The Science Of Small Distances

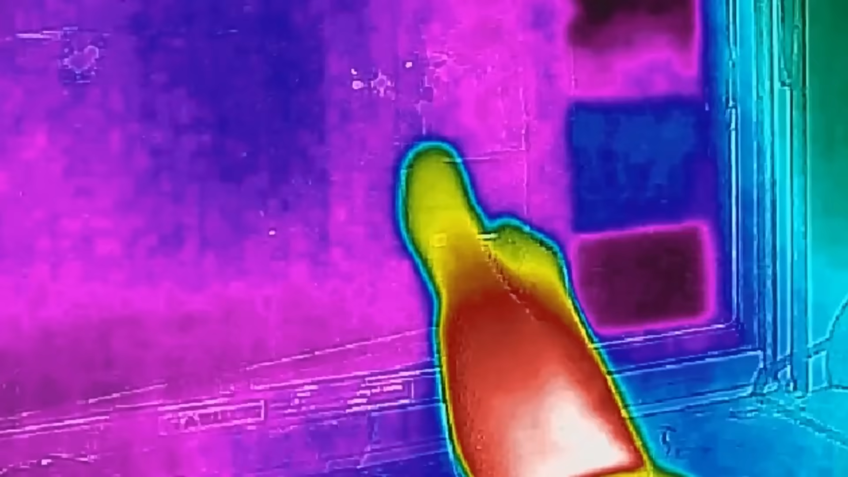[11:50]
Just the act of holding a piece of aluminum in your hand can expand it with body heat more than 20 microns.